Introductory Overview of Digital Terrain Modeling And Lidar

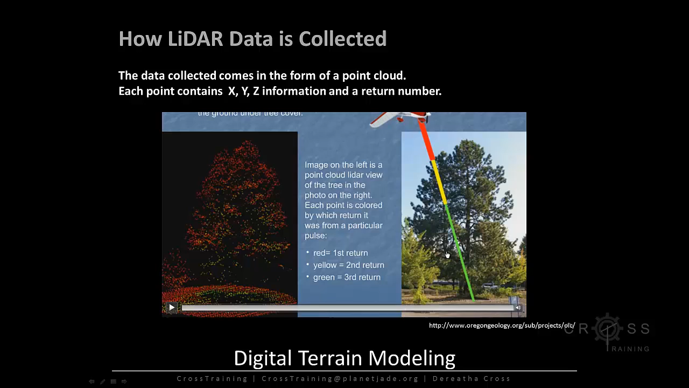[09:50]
And sometimes you hear the word bare earth, and what bare earth essentially means is that all the points were processed, and only the bare earth is shown. So any kind of trees or buildings is processed out of the LiDAR points, and you only see the bare earth. So since we're talking about processing LiDAR points, how exactly is LiDAR processed? LiDAR points delivered from aerial surveying companies are typically delivered in the LiDAR standard LAS format. This format is a binary file format to minimize the total file size. However,
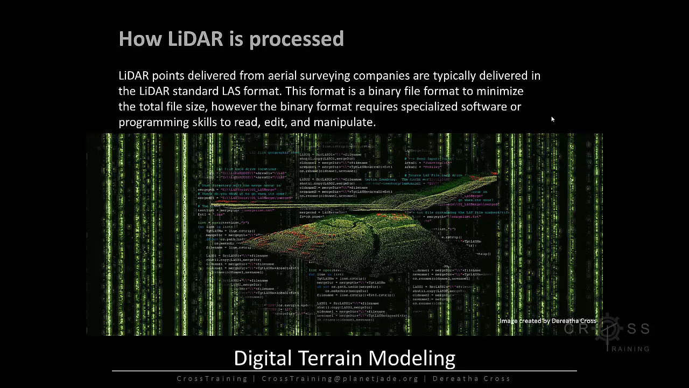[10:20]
the binary format requires specialized software or programming skills to read, edit, and manipulate. However, these extremely large point clouds pose unique complex challenges in problem solving and computation requiring specialized software and cleanly trained professionals to analyze the point clouds, find and eliminate errors, classify points into different kinds of landscape features, and generate both accurate and precise digital terrain and digital surface models.
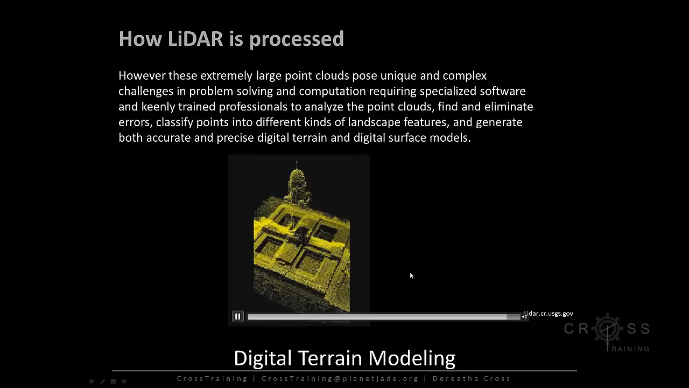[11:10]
You obviously can't do cave-like spaces. It only does the surface only. So we're not going to see doors or maybe embedded on the side of this building. So some of the problems that you might encounter are vertical errors. So on the left side, this is a planned view of a vertical error. We have a point here that has an error. It's too high. And on the right side, we see an elevation view of a lot of errors going on here. Errors will consistently occur over water surfaces. This is because of how the laser pulse works over water.
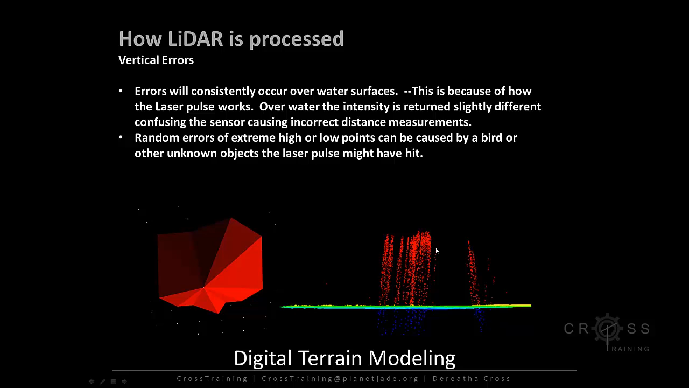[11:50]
The intensity is returned slightly different, confusing the sensor, causing incorrect distance measurements. Sometimes you'll get some random errors of extreme high or low points, which can be caused by a bird or other unknown object. The laser pulse might have hit. So all of these will have to be cleaned up. So usually what we do is we use Python scripts to try to automate the process of eliminating these errors. They also eliminate human error. For errors over water, a boundary shape file is typically created. It's kind of like a break line. And Python can be used to cut out the points within the polygon and paste them into a separate file.
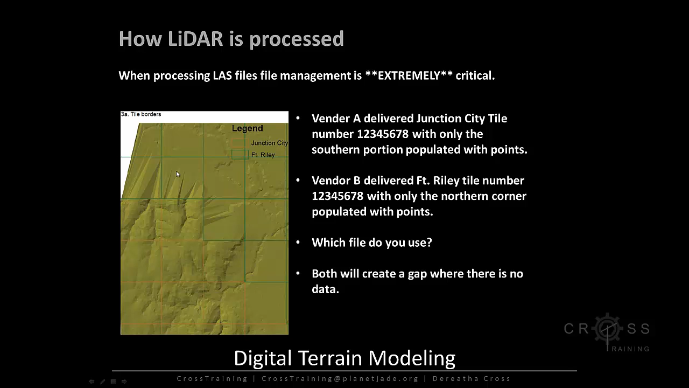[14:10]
So which file do you use? Both will create a gap in your terrain data. So we can see here in this example, we have these areas where the dots are trying to be connected, but it shoots across because there's a gap in the data.
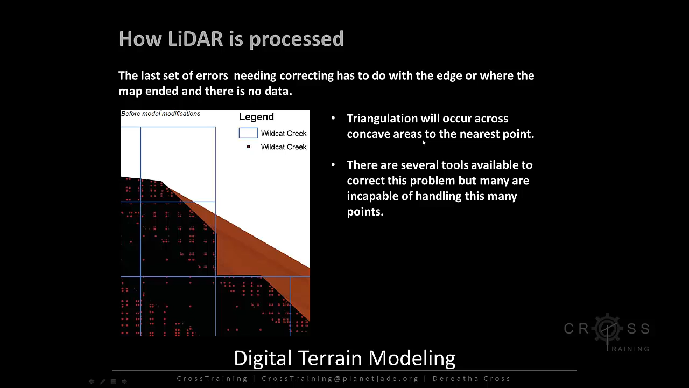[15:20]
So we see a lot of dots trying to be connected across here, which creates, of course, an error. So triangulation will occur across concave areas to the nearest point. There are several tools available to correct this problem, but many are incapable of handling this many points.